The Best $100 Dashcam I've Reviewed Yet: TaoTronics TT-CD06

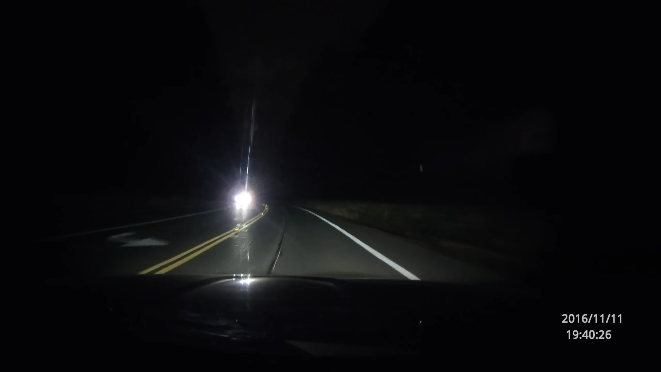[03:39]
If there's no street lights or your headlights are not shining in the area, it is pretty hard to see anything. And so that's something to keep in mind as well.
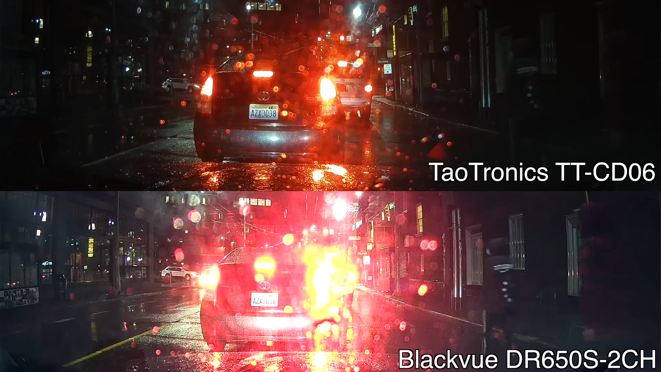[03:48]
It doesn't have the best exposure. I have noticed there are some other cameras that do a better job of pulling out detail from dark areas, but with this camera, it does do a pretty decent job.
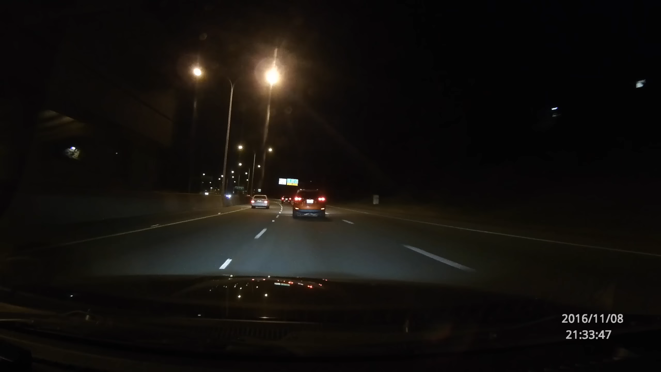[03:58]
One of the toughest things for this camera is when you're driving on the highway due to the low light and the vehicle movement and vibration as you're driving around, it can be pretty tough to read license plates.
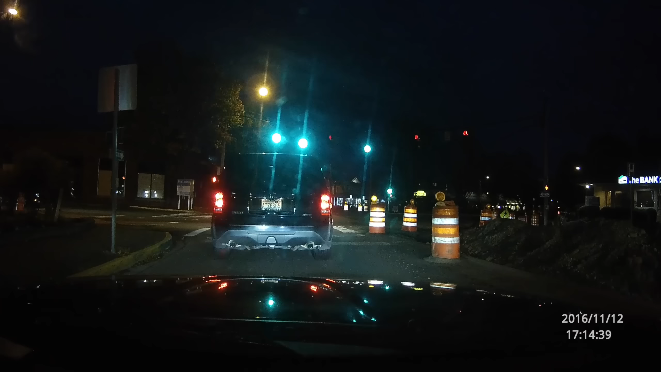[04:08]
However, when you're moving around more slowly and especially in the city, it is easier to read license plates.
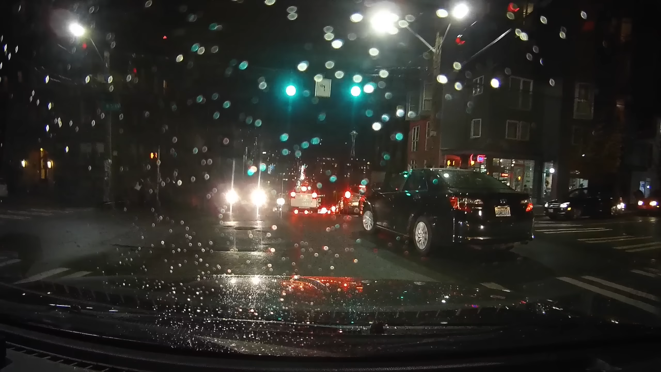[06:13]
It's not 4k or anything. This is what they call 2k. So you've got higher resolution than 1080p. So more resolution, better information, and more detail.
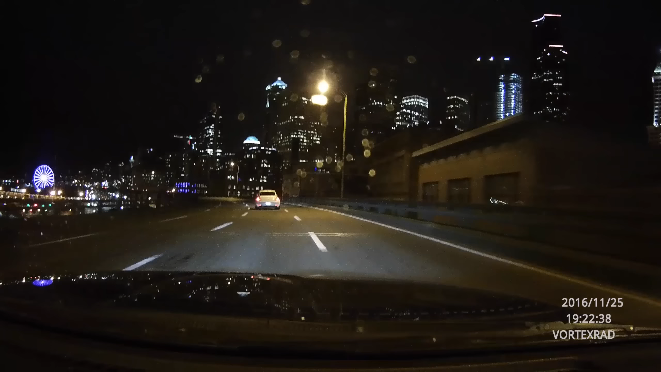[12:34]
So it's really nice the text actually looks good it looks clean and I like the way the text is displayed on the camera if you want that feature to be there.
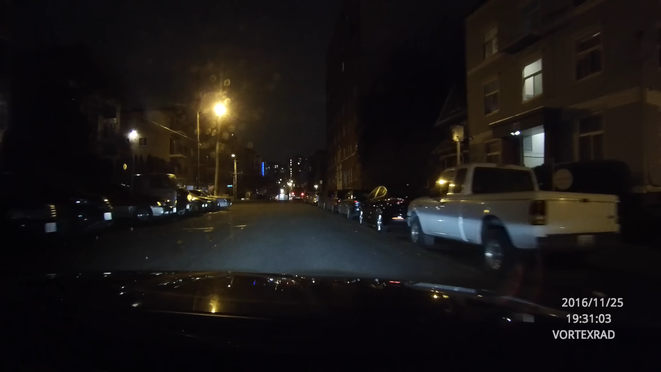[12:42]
The time only is displayed in 24 hour mode you can't do a.m. and p.m. if you like. I do wish it had that but that's not really a big deal.